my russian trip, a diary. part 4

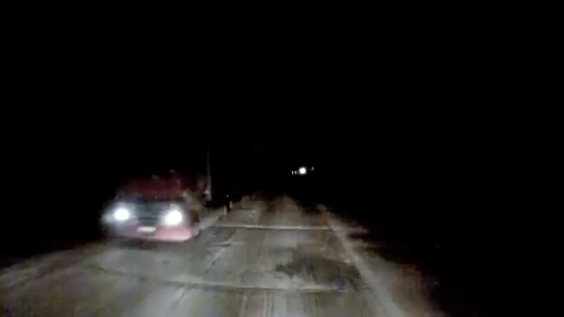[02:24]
I thought that I didn't think this would be quite as bad, but I don't know if this is the same stretch exactly as what it was in January. We've done 1 kilometre on here so far, and unfortunately, January time, it was 60 kilometres worth of this. So I just hope it's not quite as bad tonight.
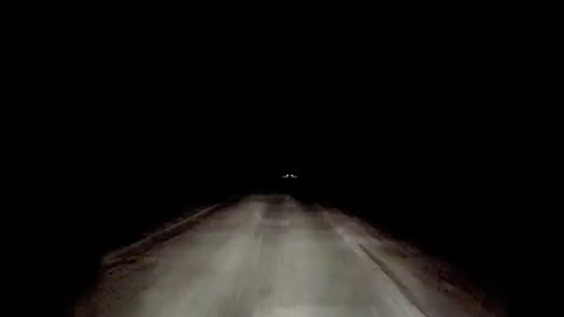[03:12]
At least there's some solid surface this time. Last time it was just mud. Twenty to three local time in the morning. It's not the afternoon, is it? Not this dark. Keeps you on your toes, at least, I suppose.